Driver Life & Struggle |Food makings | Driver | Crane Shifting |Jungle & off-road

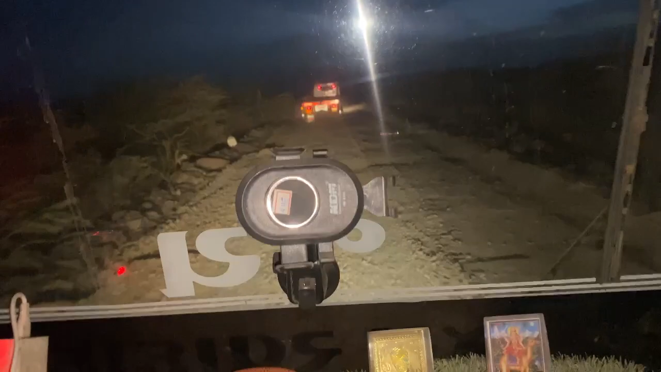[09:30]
केसा है अभी सायन गाउं है ना यहां से 6 गिलूमितर दिखा रहा है और राश्ता बहुत खराब है